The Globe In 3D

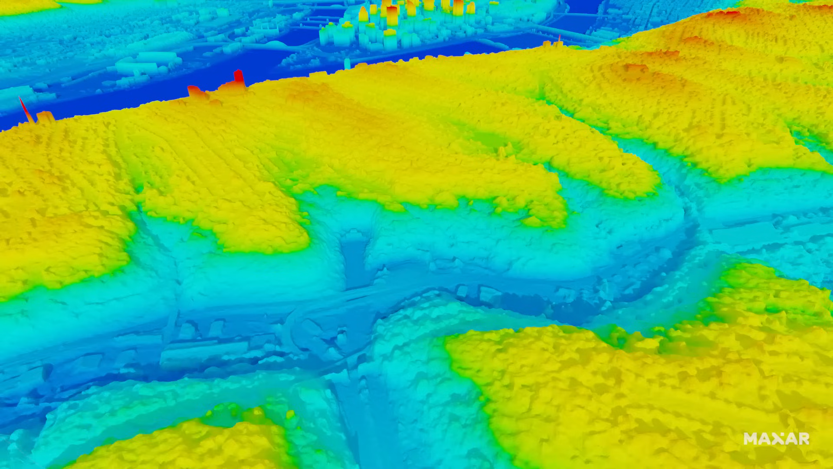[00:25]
The highest resolution, most accurate representation of the entire face of Earth, allowing you and your team to visualize,
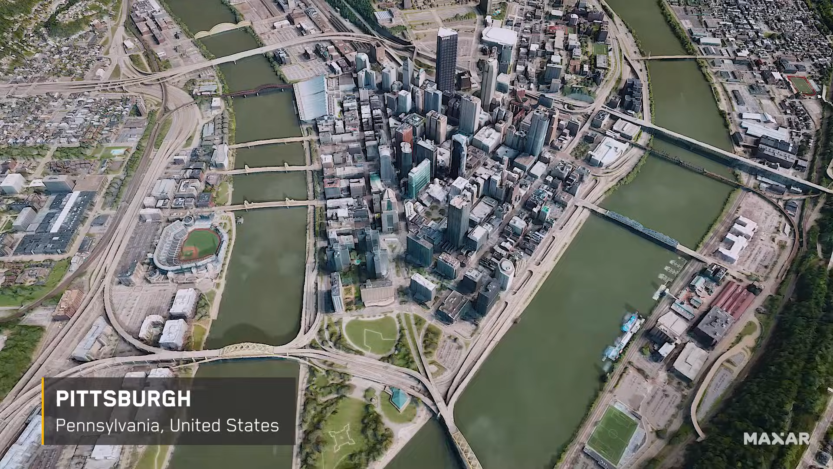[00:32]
analyze, plan and act with confidence in fully immersive 3D.
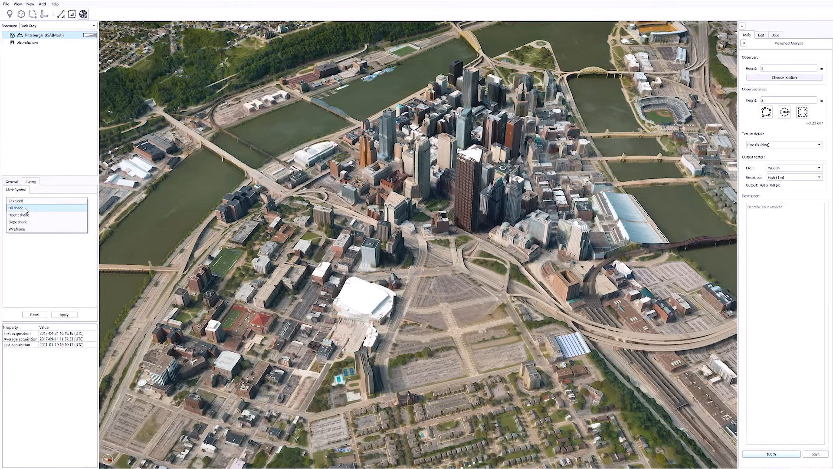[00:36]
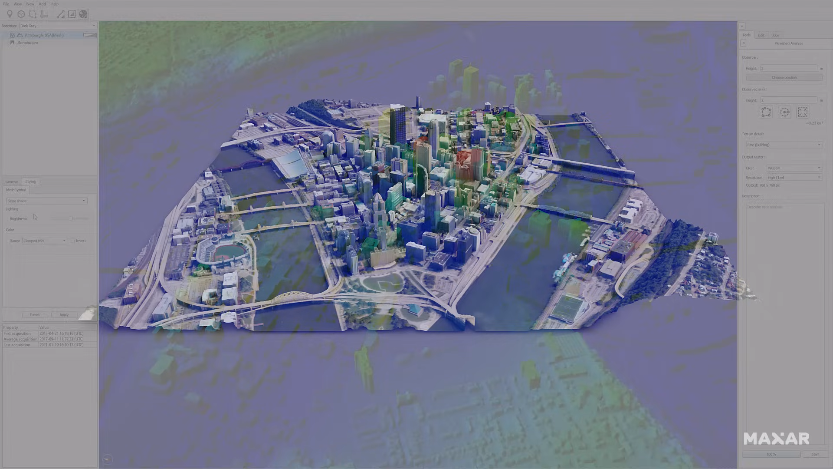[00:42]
It starts with our 3D surface model, delivering a geospecific visualization of Earth.
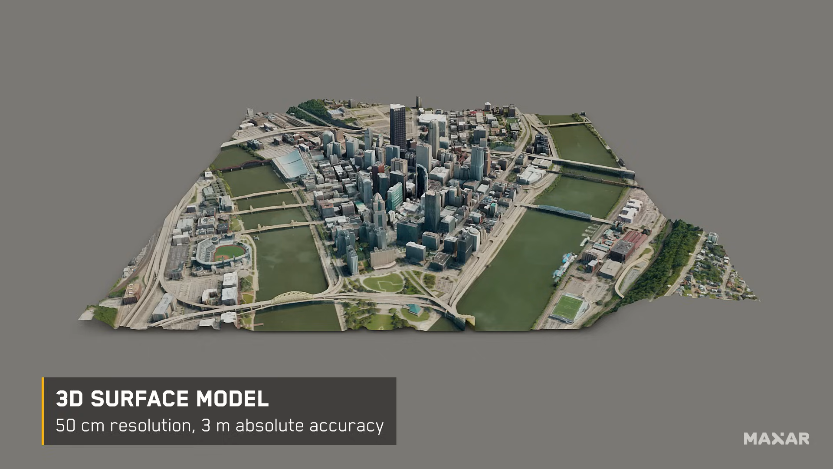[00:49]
Our 3D data suite also includes digital surface model, digital terrain model,